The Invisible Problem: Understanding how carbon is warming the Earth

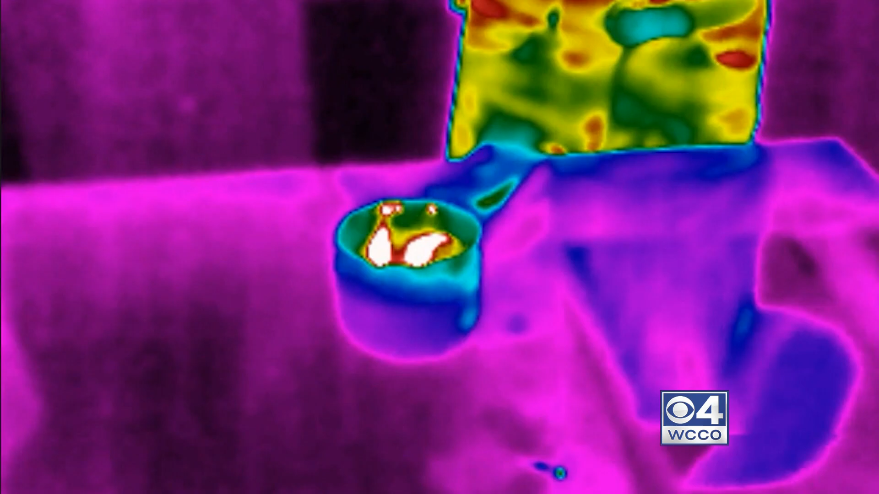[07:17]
And then we have this camera, this special camera that senses infrared radiation or heat, and that's like a satellite orbiting the planet. To be honest, that's the best way to measure this greenhouse effect. From space.
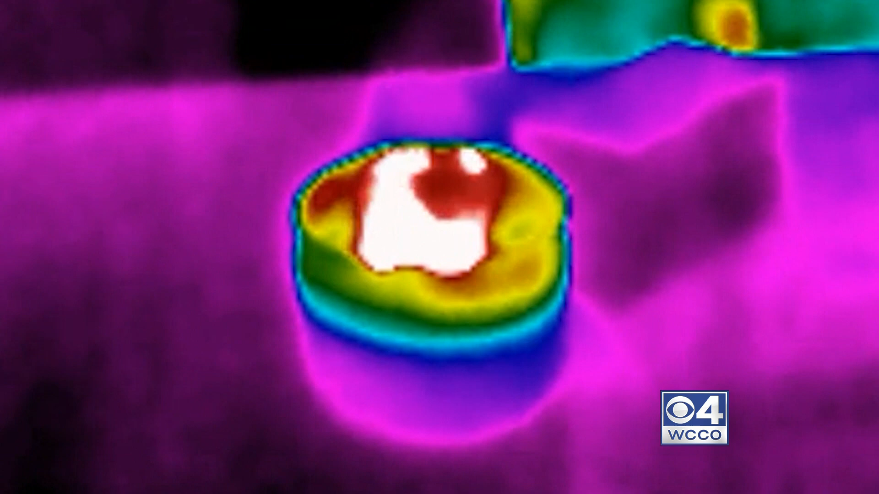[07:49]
The wavelengths of heat show up as white, red, and yellow. When the glass comes into frame,
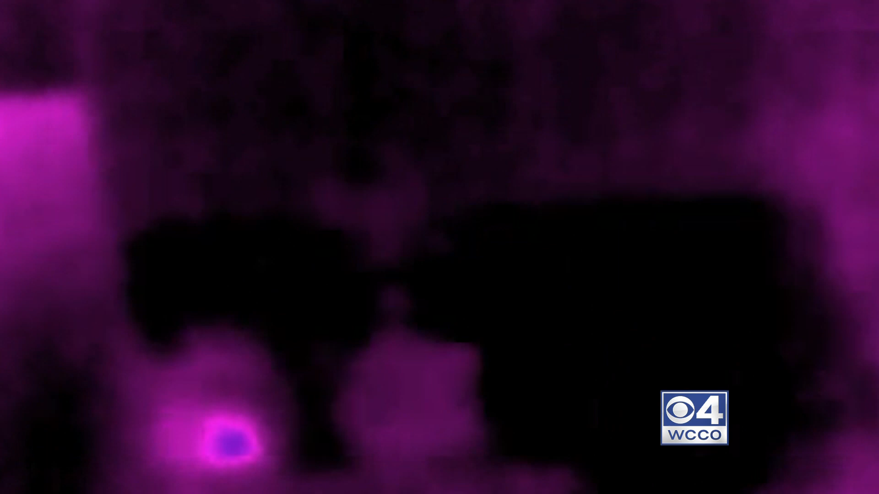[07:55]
it shows up as solidly purple, so you can't even see the candle behind it. Dr.